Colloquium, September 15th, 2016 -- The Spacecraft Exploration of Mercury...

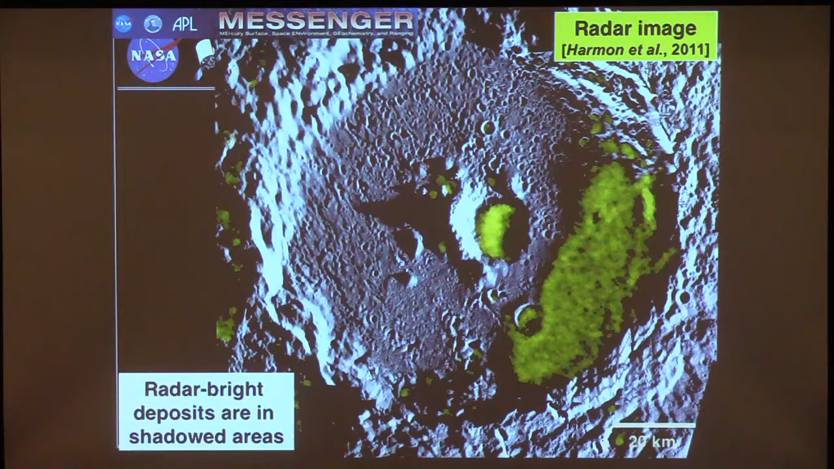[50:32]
another example where the radar bright deposits co-locate very well with the areas of persistent or permanent shadow. This is the reflectivity at 1064 nanometers.